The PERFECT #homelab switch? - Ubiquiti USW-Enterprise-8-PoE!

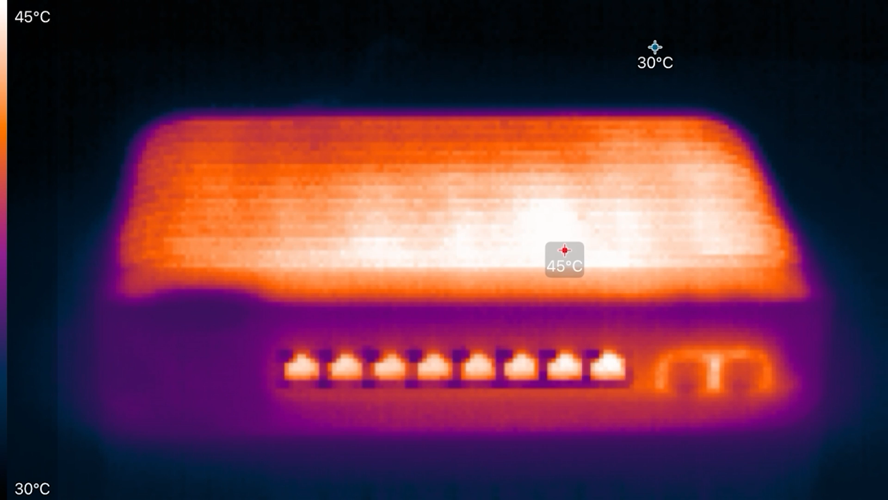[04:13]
On screen: scale top 45°C, scale bottom 30°C
Knowing this little guy can get hot means if you're considering buying this switch, you want to make sure it's placed in a ventilated area to keep the temps down. And no, the USW Enterprise 8 PoE switch does not have a built-in fan.